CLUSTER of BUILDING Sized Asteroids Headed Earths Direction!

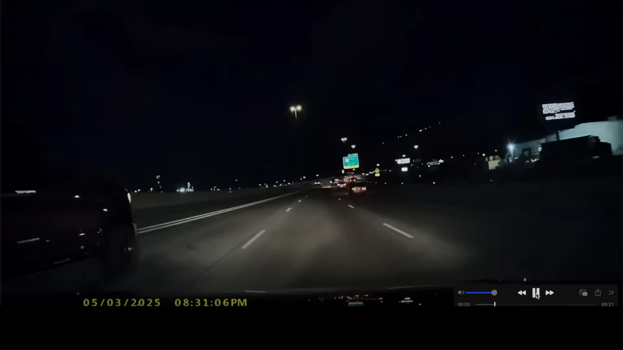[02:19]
An incident that occurred on May the 3rd captured on a dash cam and an outdoor security camera.
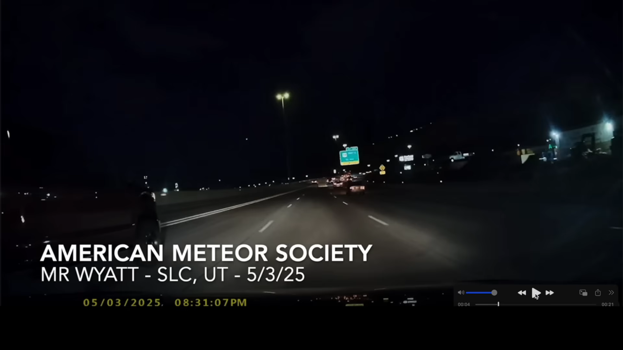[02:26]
The first video from the American Meteor Society by Mr. Wyatt on the night of May 3rd, 2025. Right there's the meteor just casually driving down the freeway when that appeared in the nighttime sky.
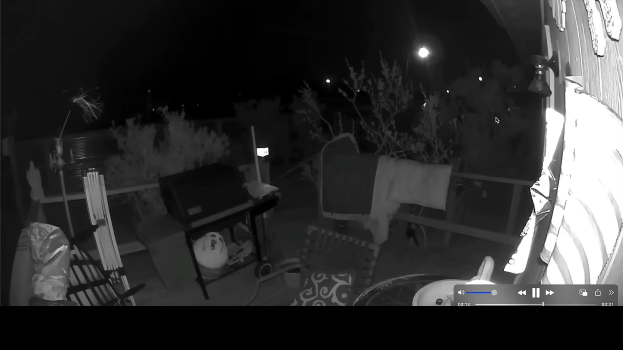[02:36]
Have another video captured on an outdoor security camera by B. Newton originates from the same part of the country, the northwestern United States.
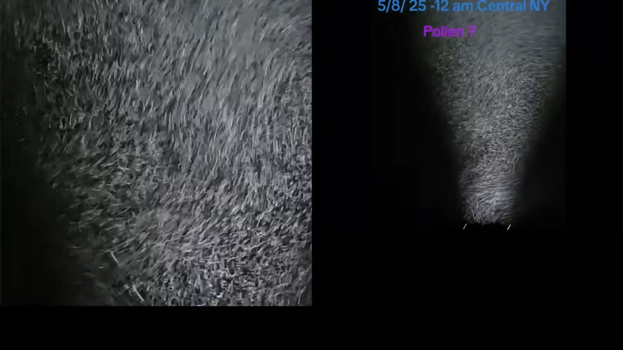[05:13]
And again, like the video we saw out of Georgia, this almost looks like baby powder.
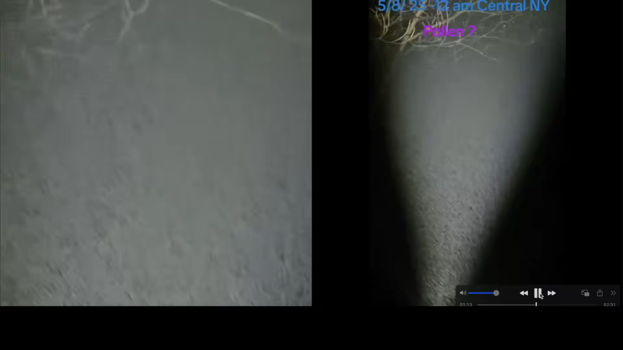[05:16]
Video number three out of northeastern Oklahoma.
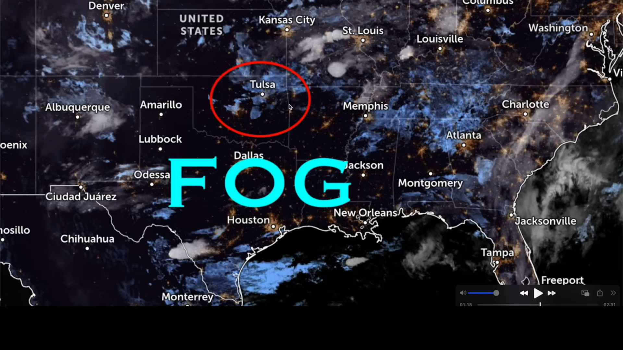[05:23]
I came over here to zoom.earth to verify either way if there was fog or not fog. And this was the only location where there looked like there might be the presence of fog.
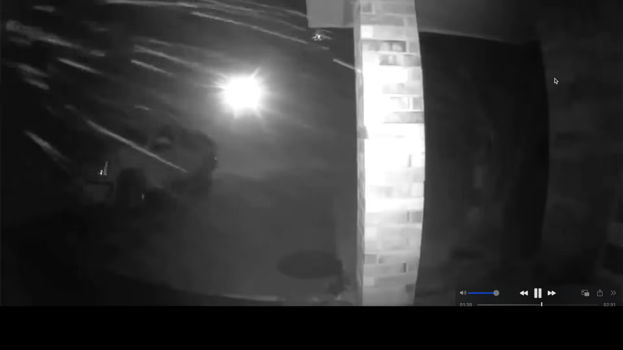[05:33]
Here's the video footage that was sent in from northeast Oklahoma by Chris B. Also on the night of May 8th at 2 a.m. Check that out. Activated his outdoor security camera. Almost looks like it's snowing. And this is several hundred miles from Georgia, several hundred miles from New York.
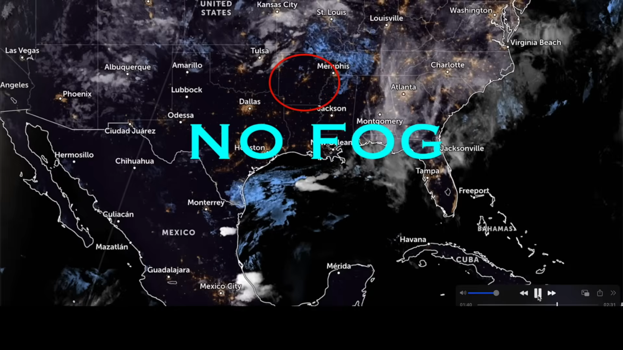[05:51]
And the next location is out of Arkansas. And you can see I came over here to to zoom earth.
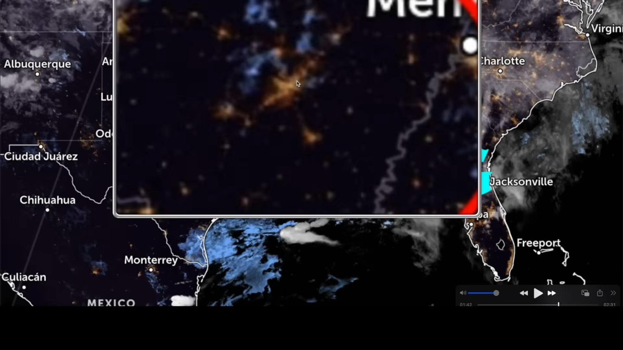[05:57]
There's no evidence of fog, not even any clouds in the sky on this night. But look at the video from the ground.
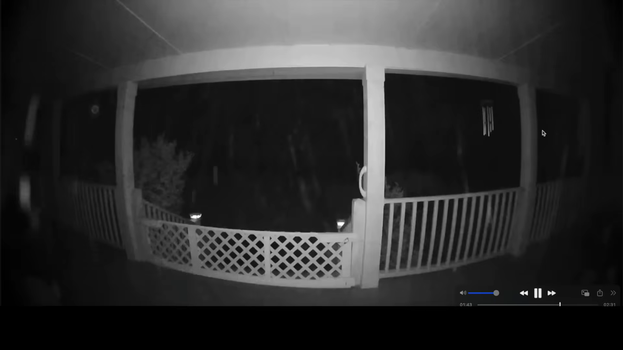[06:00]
Activated her outdoor security camera. Lori C. on the night of May 7th, 2025 at 11 p.m. Video footage out of Jonesboro, Arkansas. And Lori said that this had a smell that was similar to model airplane glue. I've never smelt fog that smelled like model airplane glue.